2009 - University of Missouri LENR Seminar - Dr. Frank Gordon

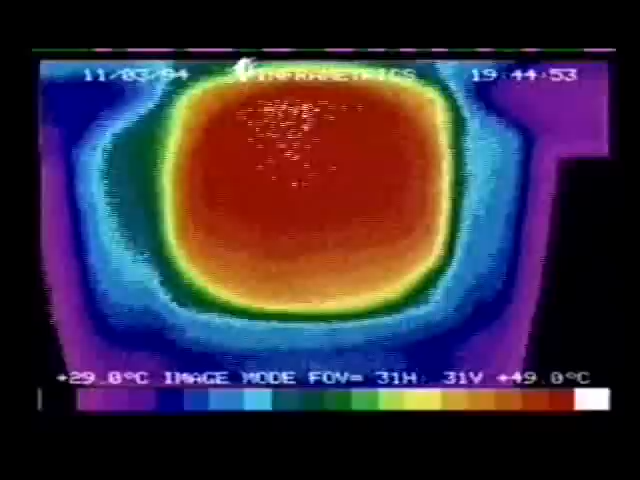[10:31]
On screen: scale top 49.0°C
size of the pixel size of these spots as they were, you know, the flashes, looking at the energy being conducted away and determined the
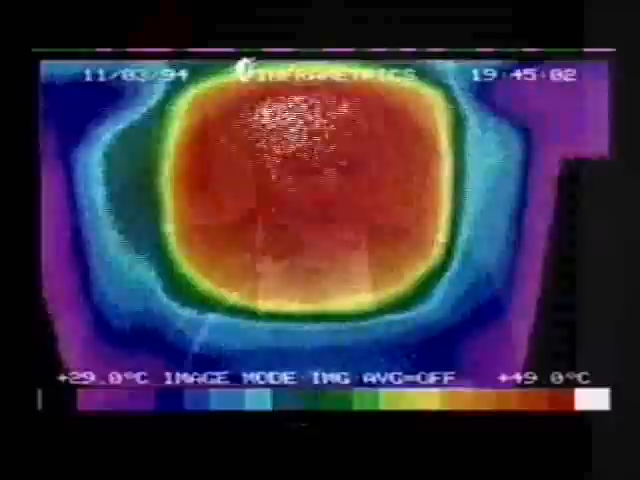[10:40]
bottom line was that the hotspots must be due to nuclear energy release.